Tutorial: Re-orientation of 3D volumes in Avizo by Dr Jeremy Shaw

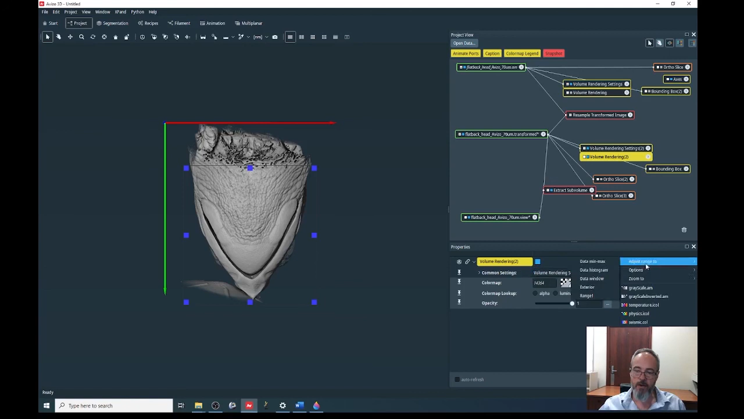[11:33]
So that when I drag this it doesn't just change it back to the original rendering. And so it keeps the same rendering.
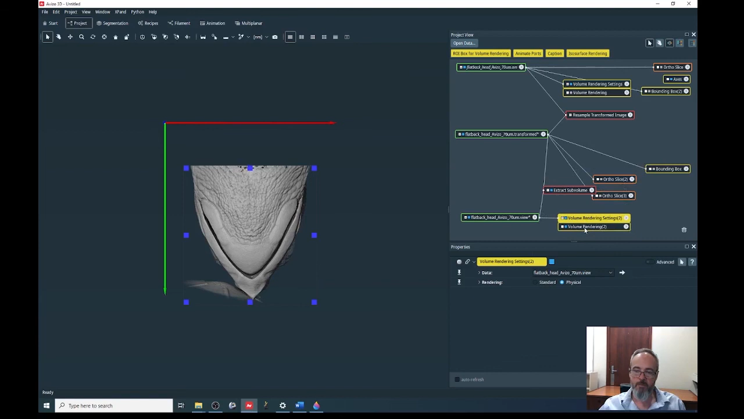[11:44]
And let's delete the extract sub-volume. So there we have it. We have turtle data now sliced
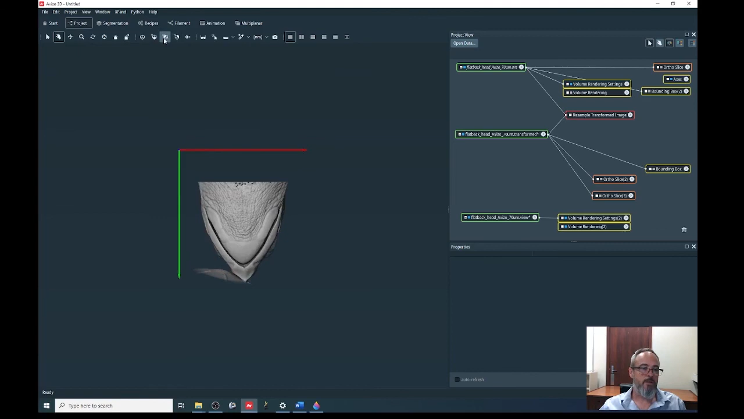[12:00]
and resized according to a more sensible anatomical position if you like. But just be wary of that interpolation that you're doing.